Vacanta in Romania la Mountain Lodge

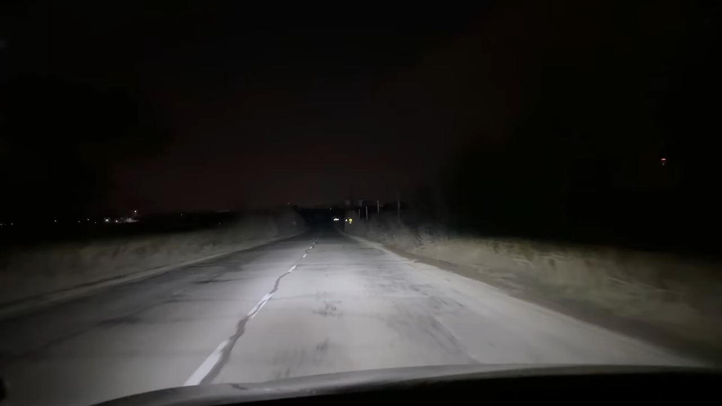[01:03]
Vara încă e noapte, da. Așa, luna acolo departe. Alex în spate acolo.